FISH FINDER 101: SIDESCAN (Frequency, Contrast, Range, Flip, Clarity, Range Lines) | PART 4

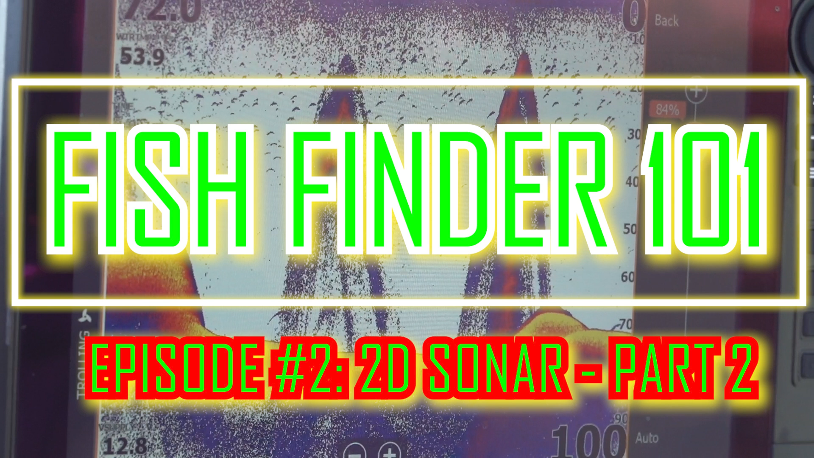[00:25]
Sight imaging was designed for showing structure, finding structure on the sight imaging.
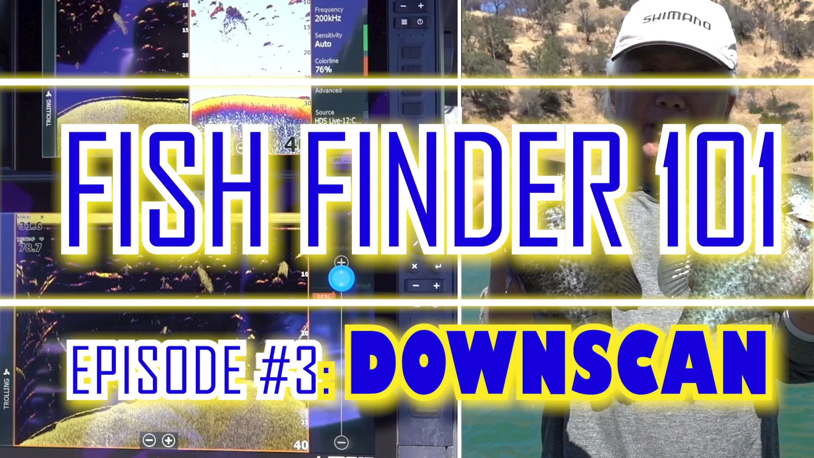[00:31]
I could also see how hard the bottom is. I could see trees laying in the water. I could see muddy banks.
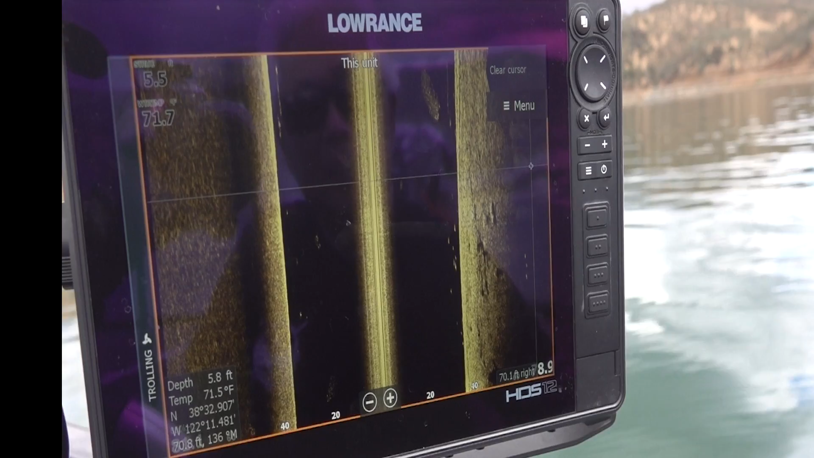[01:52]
This is a good picture right here. This is your side imaging. There's a ball of school bait right there.
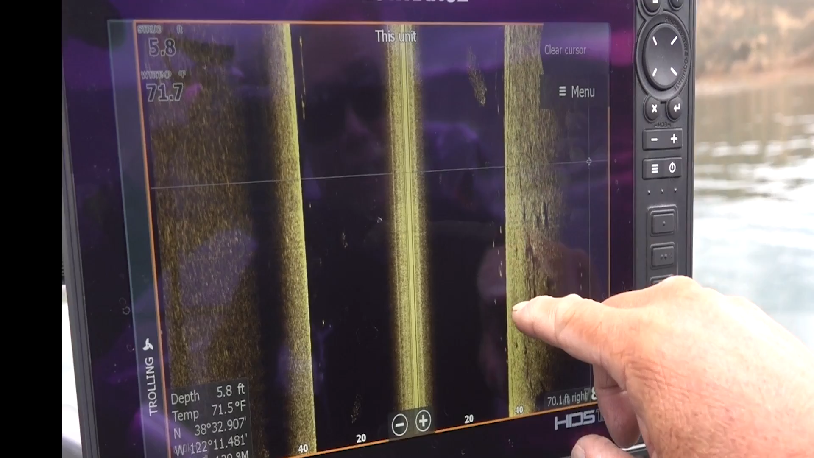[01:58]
On screen: depth 5.8 ft
There's fish right here cruising right along the edge of the brake line. So I'm going to show you some of the settings on side imaging. It's pretty easy to set them up.
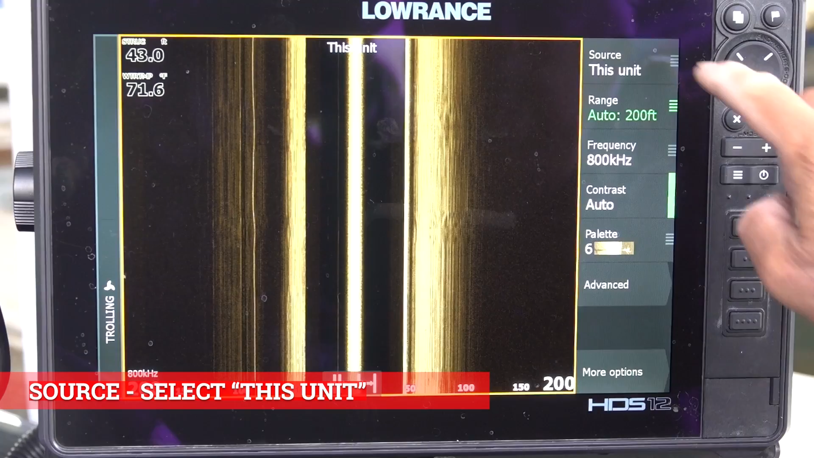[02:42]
because if you push it, you see how it gives me these other two. Those are the other two units that I have up in front and also my live target.
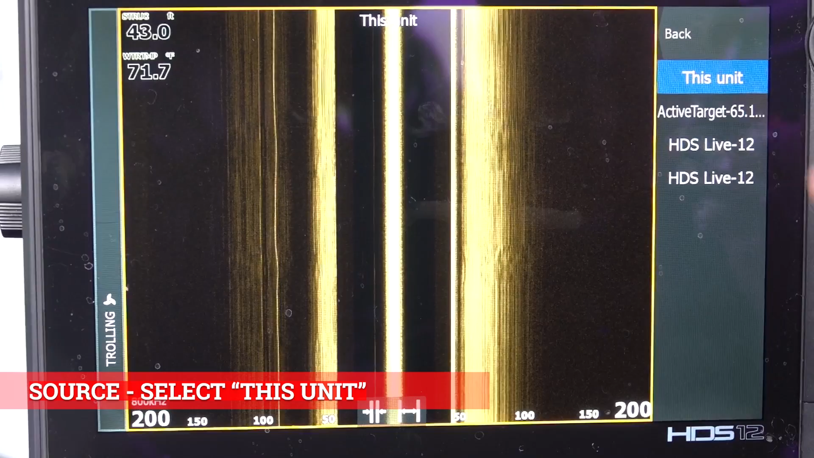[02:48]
So you want to make sure you have it on this unit. We're going to go down the range. You want to leave that in automatic.
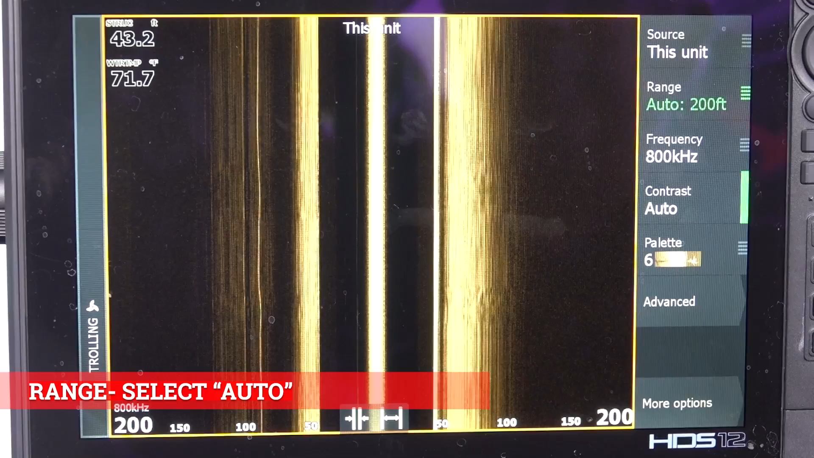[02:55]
Frequency, you're going to have a choice of either 800 or 455. 455 looks wider. 800 looks a little bit narrower, but the picture is a lot clearer. Always remember your frequency. As I told you guys before on 2D and down scan,
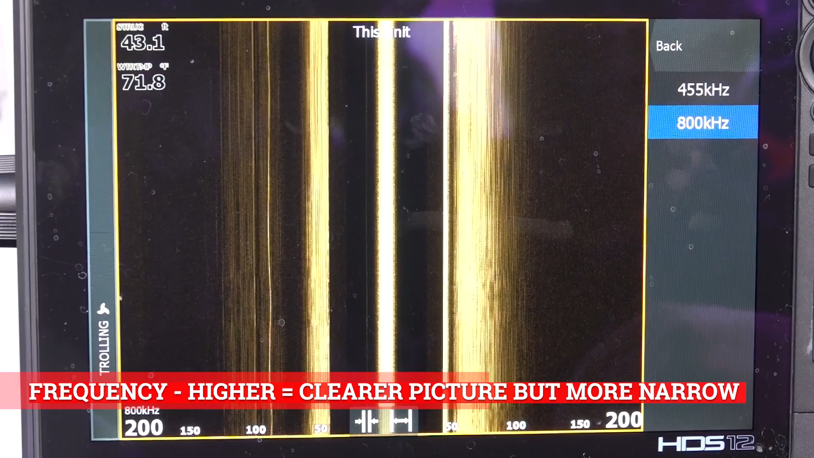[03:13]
the higher the frequency, the less interference. So I've always chosen to use the higher one.
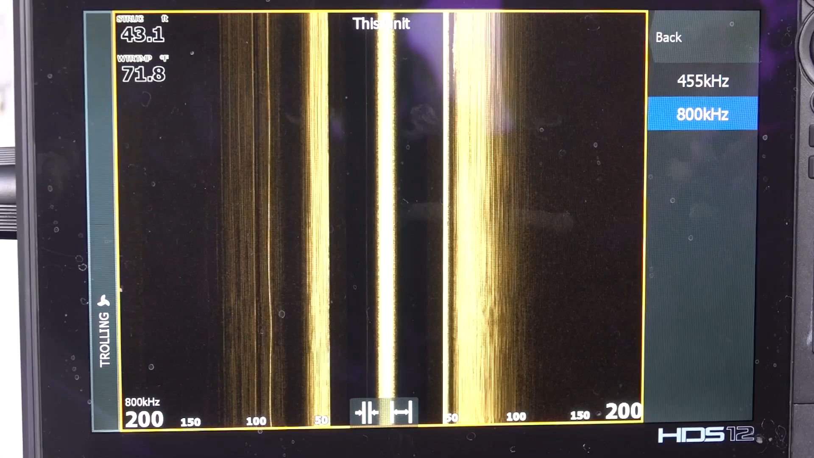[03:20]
So I get less interference. I look a little narrower, but it get a clear picture. So 800 kilohertz. Then we're going to go to your contrast, leave it on auto. You could adjust it on days that are
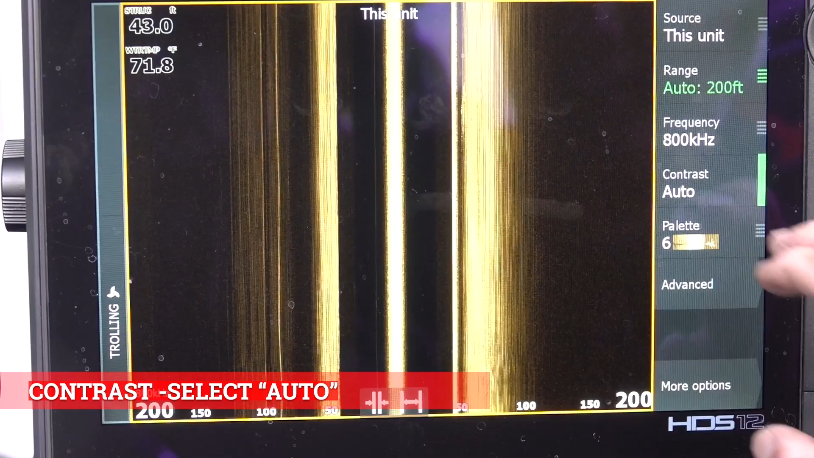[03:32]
On screen: water 71.8°F
dimmer or not as no sunshine. You got cloud cover. Then you could release it off of auto and adjust it.
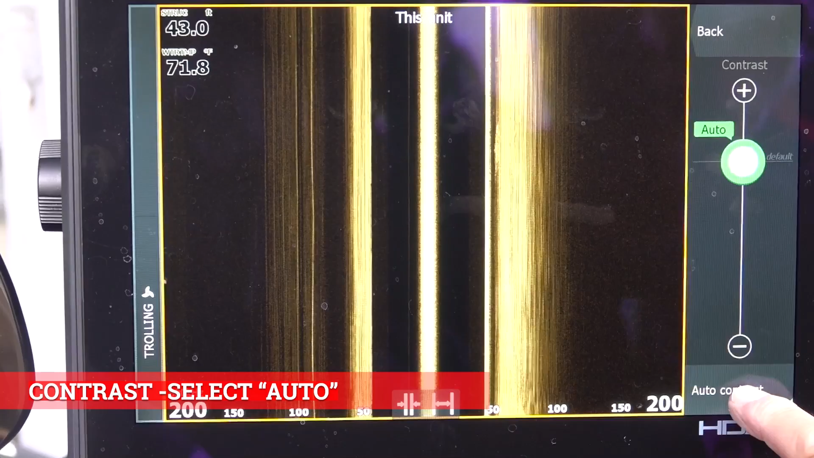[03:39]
On screen: depth 43.0 ft
One of the things like if you had an auto and I adjusted it,
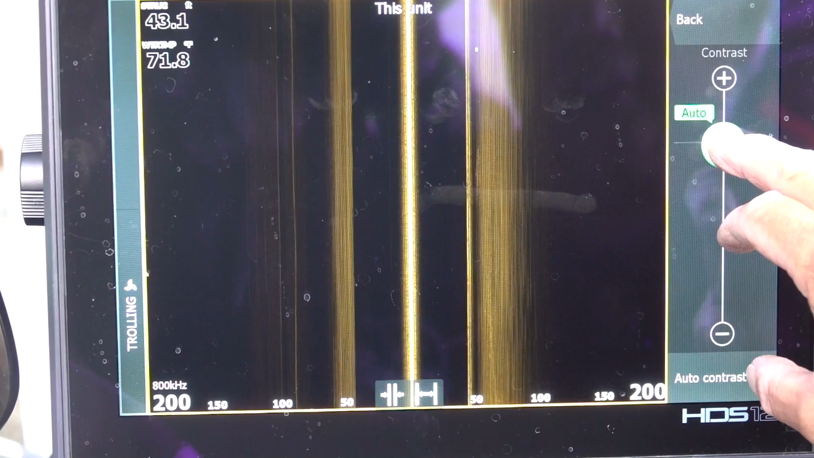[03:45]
it's going to after about 10 seconds, it's going to go back and adjust it like it thinks it will.
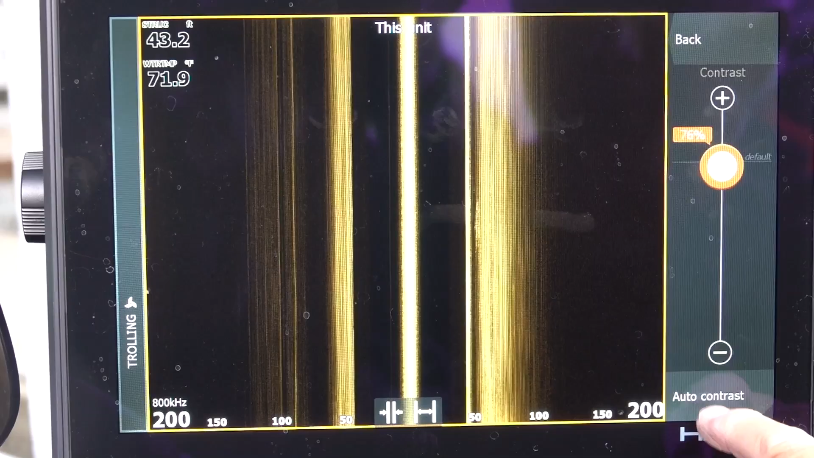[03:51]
So put it on auto. And the next one you got is palette palette is
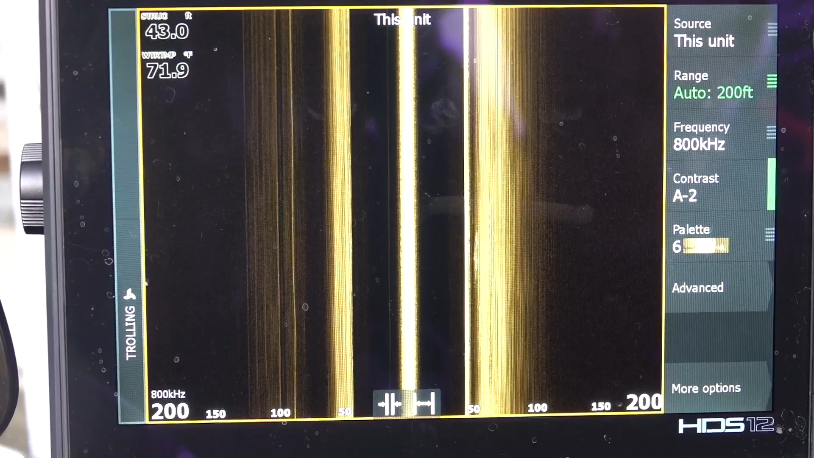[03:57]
On screen: water 71.9°F
just for every angler that looks, you might be color blind or whatever.
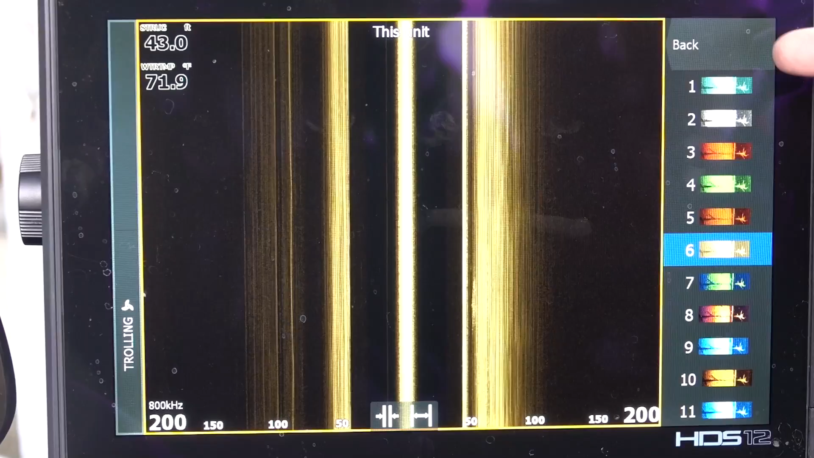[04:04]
On screen: water 71.9°F
So they give you a list of different colors that you can use. I suggest you, once you find the one that you could see the best, then I would always go to that color.
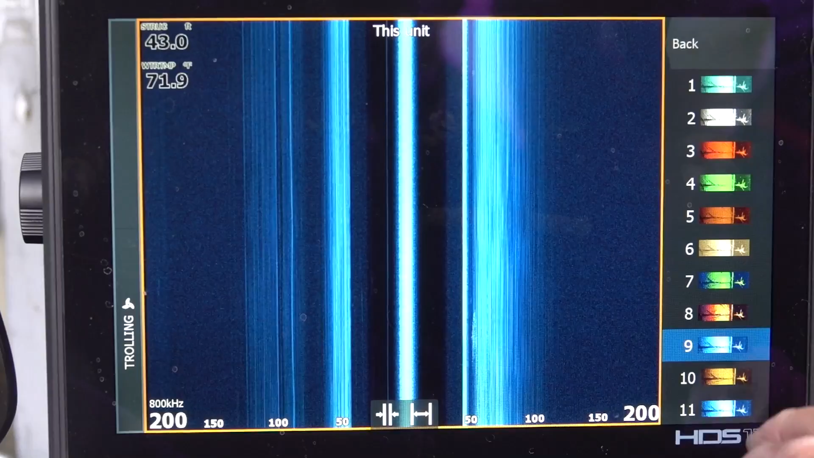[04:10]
So that's your palette. All that does is just the color advanced.
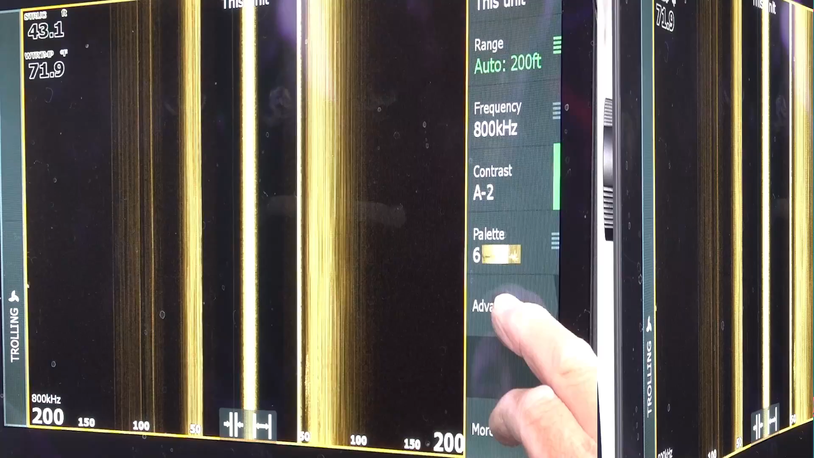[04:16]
So you see this one on the bottom, it says flip flop. So on that transducer, when you stick that transducer on the back of your boat, one end where the cord comes out, that's the front.
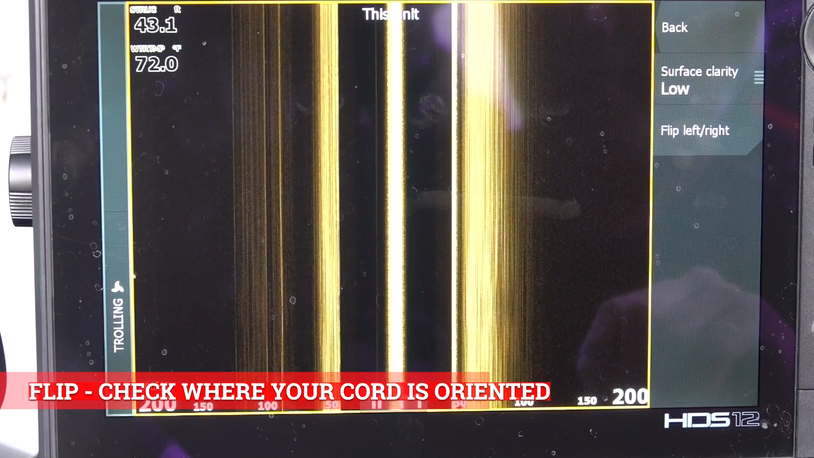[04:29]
So if you have it pointed that the wire toward the front of your boat, when you mount it, then you're going to leave it like this. But if you put it on the bottom with the cord facing the back of the boat, then you have to flip it.